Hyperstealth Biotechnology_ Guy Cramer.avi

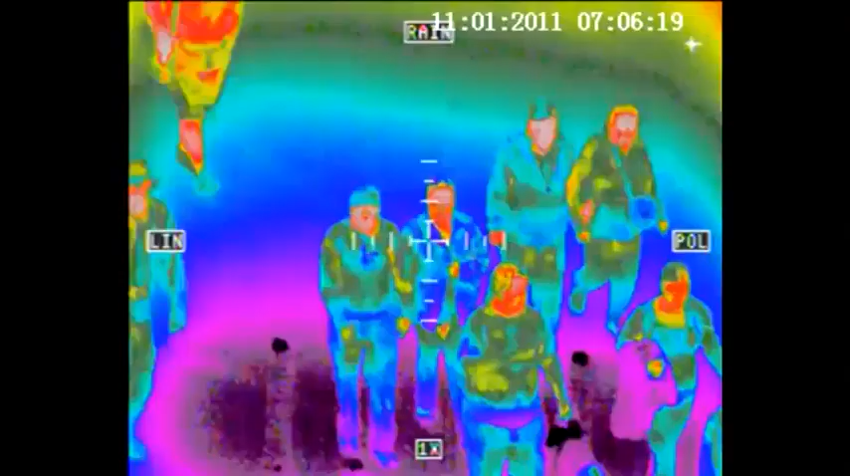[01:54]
And it works in the thermal and it works in the infrared spectrum.